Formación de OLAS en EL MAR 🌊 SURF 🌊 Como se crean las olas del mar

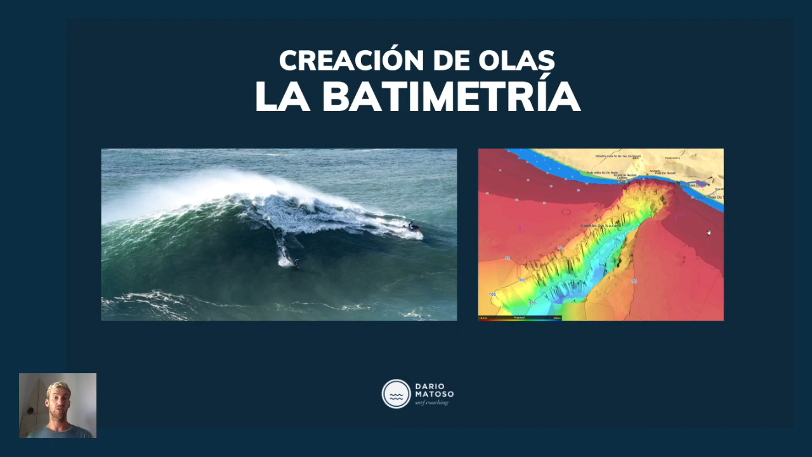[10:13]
Por el cual Entra todo ese mar Con esa energía Y hay un momento Al final En donde toda esa agua Sube y rompe Repentinamente En forma de ola Y es en ese punto Donde los surfistas Pueden acceder A surfear Esas olas tan grandes Pero otro ejemplo De batimetría Es en esta piscina Por ejemplo Fíjate como aquí Esto es una